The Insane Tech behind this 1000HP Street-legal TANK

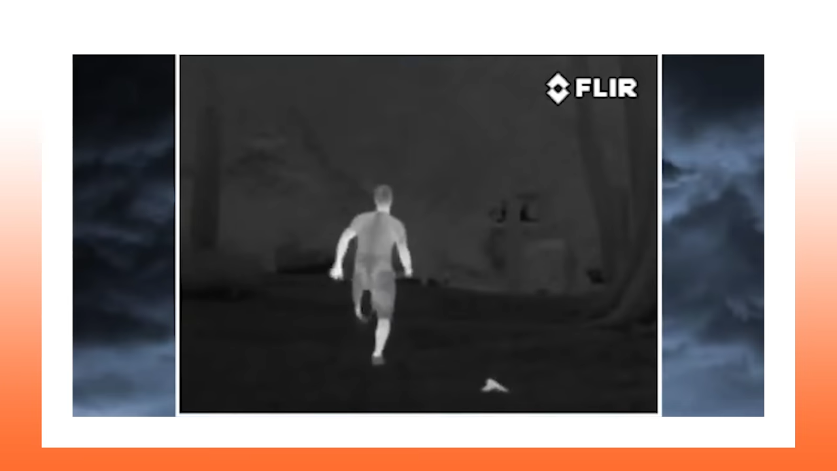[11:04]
So if you ever want to try to trick the radar, just try to match the temperature of your surrounding area. But given the sensitivity of this device, that might be hard to do.
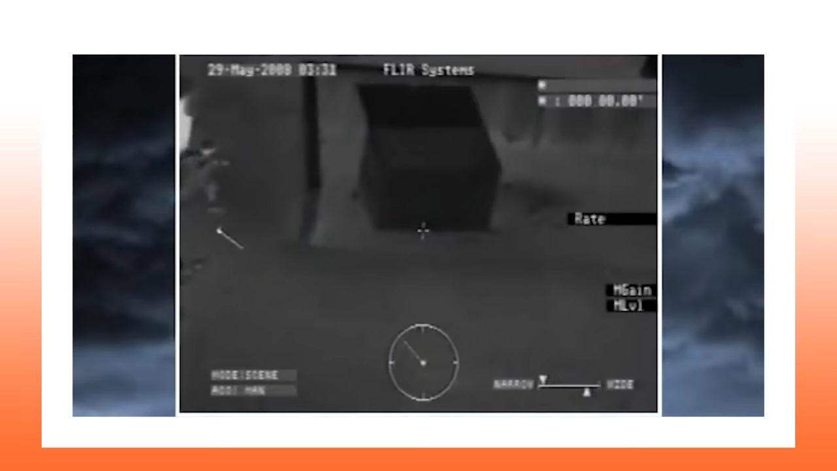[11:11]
They can measure temperatures down to a fraction of a degree Fahrenheit.
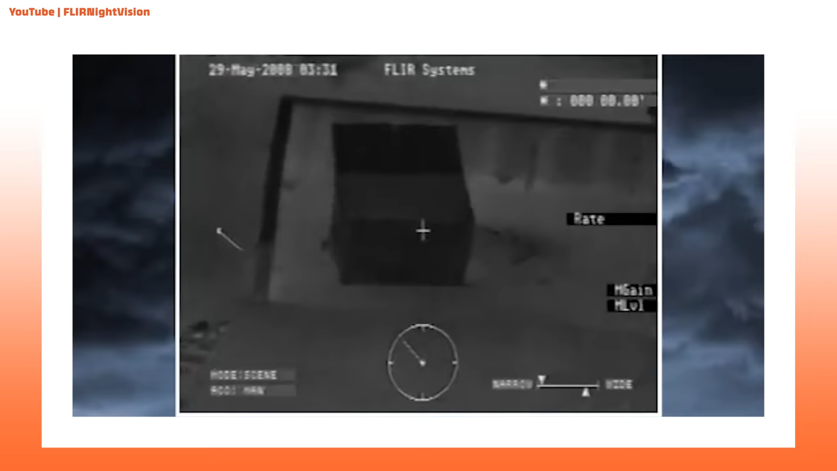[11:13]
But one thing they can't detect is what's underwater.